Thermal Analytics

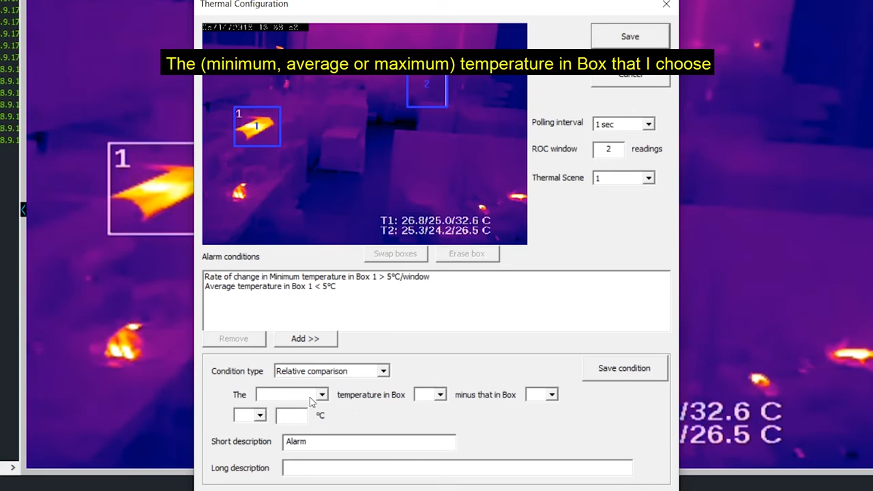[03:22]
The minimum, average or maximum temperature in box that I choose minus that in box that I choose to compare is lower,
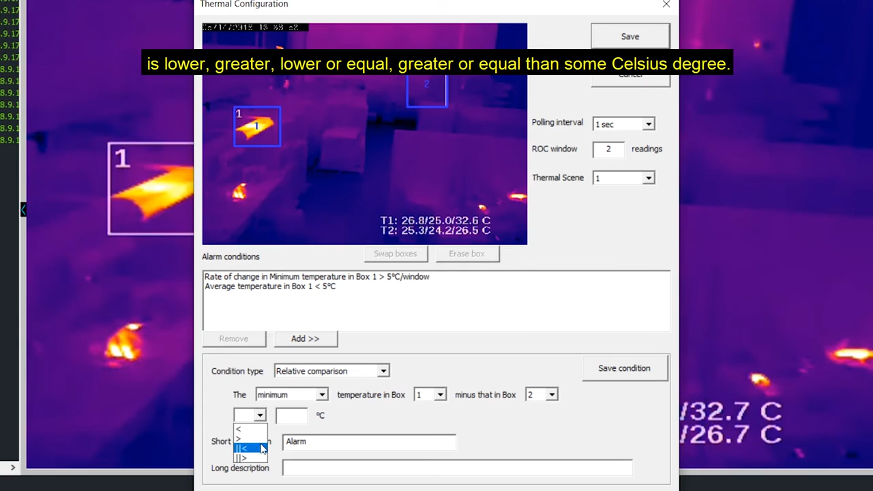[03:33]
greater, lower or equal, greater or equal than some Celsius degree. This rule is very useful when you want to compare temperatures between different spots.